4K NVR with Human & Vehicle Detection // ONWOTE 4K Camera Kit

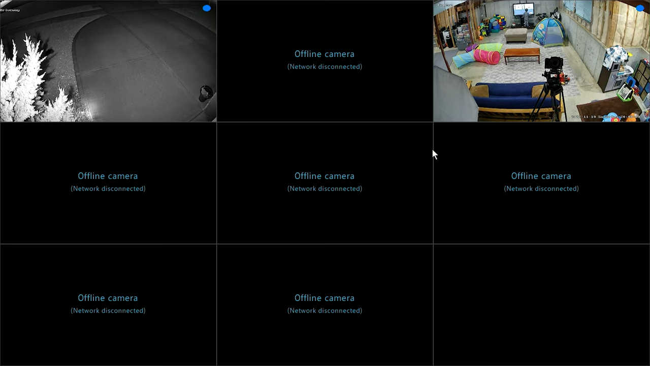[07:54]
Okay, so here we are at our setup interface. You'll see you only see the cameras that are currently online, which are my outdoor camera and my basement camera, which you can see my camera pointing at.
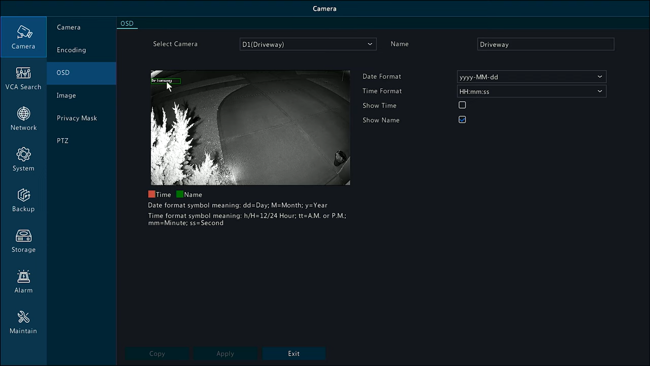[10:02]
This allows you to change some settings for the image like exposure, brightness, white balance, that sort of thing. Take note of any of the network information if you are using DHCP.
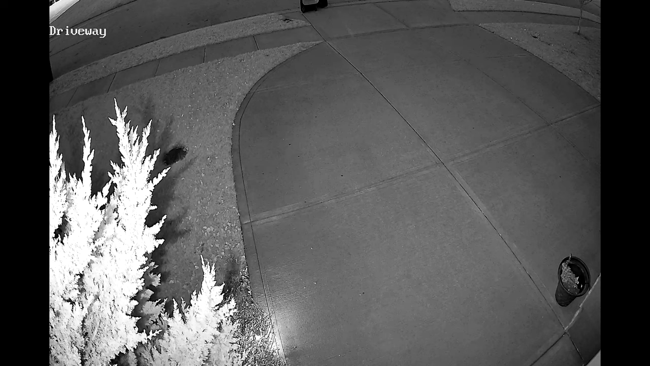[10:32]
For this next example, we're going to see a full night vision shot of the driveway. Our next set of examples are coming from the basement camera. Now this is an example of what an indoor camera will look like in various lighting conditions.
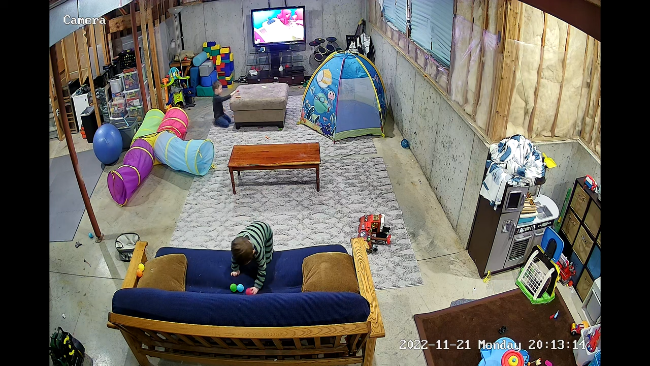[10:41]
So this first example is when the lights are on in the basement and there's a ton of activity. So this is a good example of a bright indoor situation.
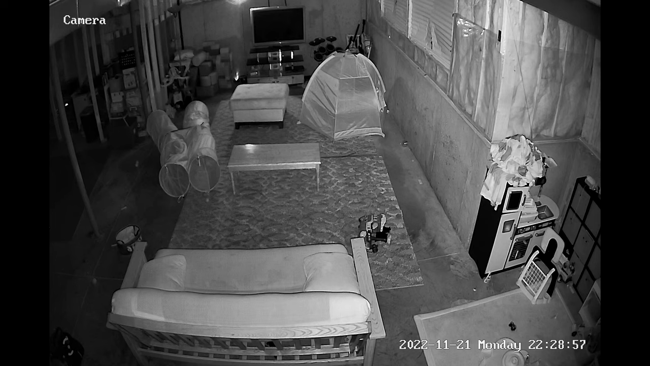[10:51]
The next example we're going to take a look at is a full dark example. So this is all the lights out. It's dark at night. So it's pitch black in the basement right now. This is what the night vision looks like in black and white. Now for this example, we'll see the human detection pick me up and switch from the infrared night vision to color night vision.
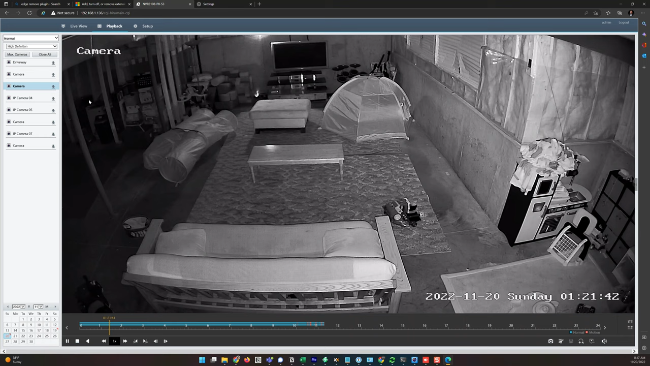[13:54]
But for the most part, I mean, you can make out pretty good details down here with the built-in night vision. Now, down here at the bottom, you have some options. You can take a snapshot. You can start clipping to make a save. Once you make that clip, you can save it out. And then you can enable digital zoom, which this will allow you to click and zoom in in a certain section of the footage and enhance it. Of course, I'm running 4K monitors for me. It doesn't really look that much better. But if you were running a low resolution monitor, this would let you pan and zoom around the frame. You could make customized tags for certain events. And you can also enable and disable the sound. So over here, this is how you'd zoom in on the timeline.
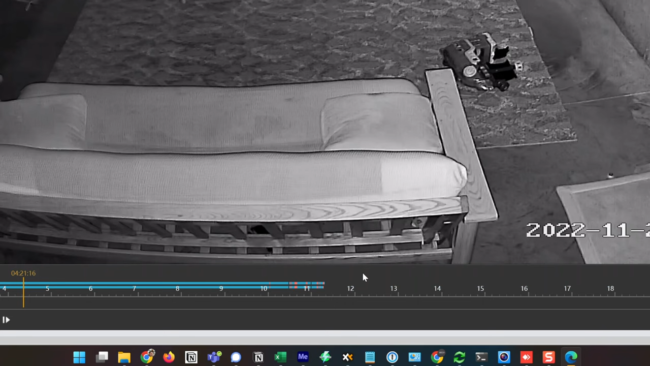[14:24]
Now, if we notice right here, we've seen these pink events. These pink events indicate that the camera sees motion.